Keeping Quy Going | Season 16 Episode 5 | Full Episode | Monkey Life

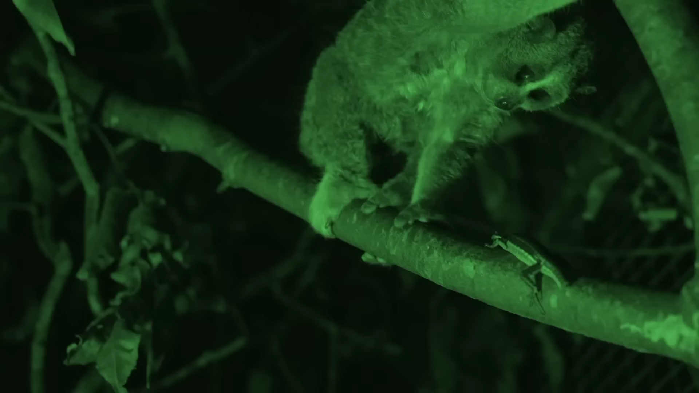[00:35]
And slimmed-down Loris Zuli finds a mate.
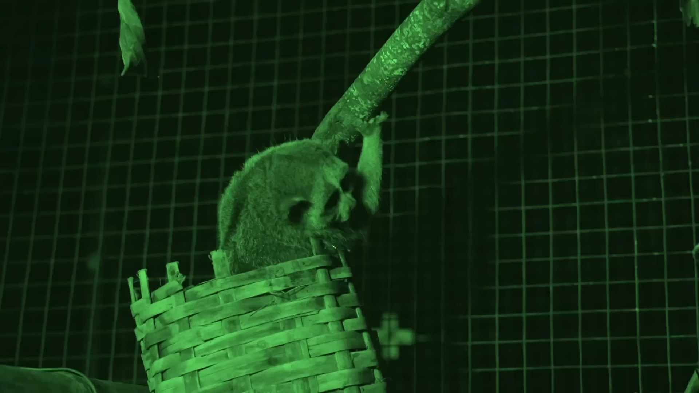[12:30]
One of the most challenging they've had to rehabilitate is Zuli, a pygmy loris who arrived extremely overweight.
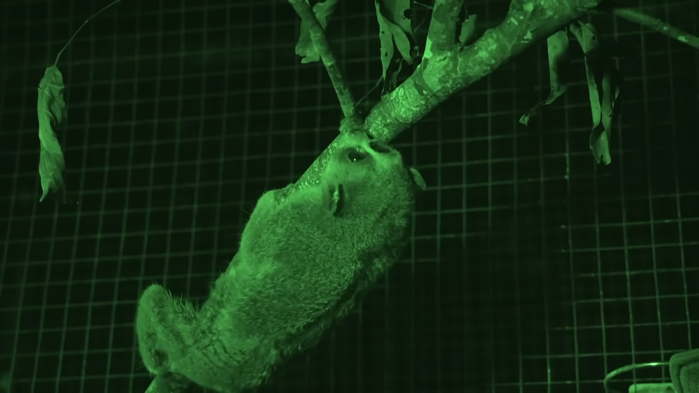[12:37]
He was double his normal weight, 800 grams, fed lots of banana and he was fiercely angry. He wanted to bite humans, you couldn't go in the enclosure with him, he wanted to come and attack you.
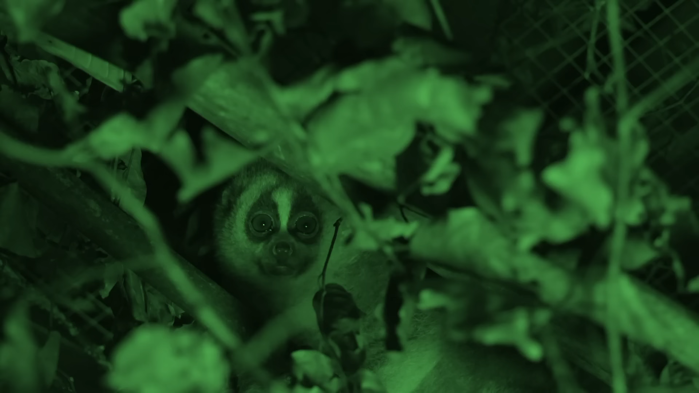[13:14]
For Zuli this is huge, it's taken us two years to get this fat angry loris to be thin, handsome and social.